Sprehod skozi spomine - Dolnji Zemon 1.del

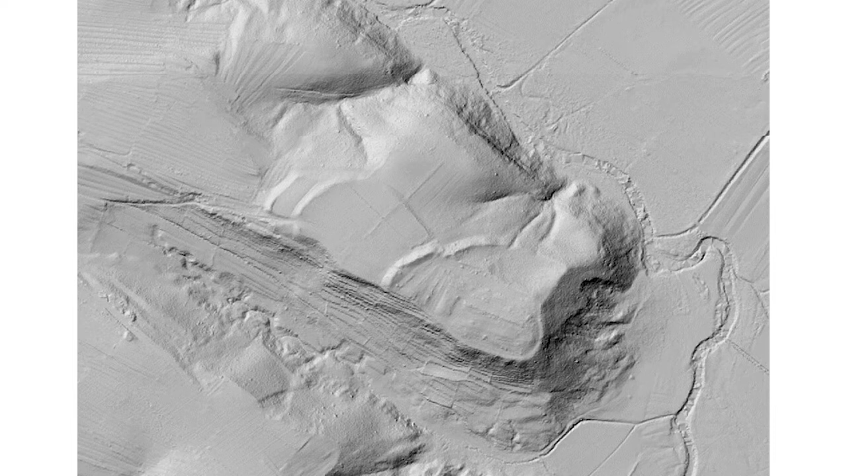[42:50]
Moramo pa povedati, da ne se vsi radi in malo pohvalimo s temi lider posnetki in če gledalci lepo pogledajo, ne, ta nasip je dejansko prejšnja skica, ki smo jo kazali, ne. Na skrajni levi je ta prva majhna terasa, pa druga vljika terasa in ta tretja terasa in skleda zgore, ne, se lepo vidi na desni, kako vi juga, reka, reka. Govorili smo nekaj o najtbah, pa mogoče, Primož, samo še lahko dodaš,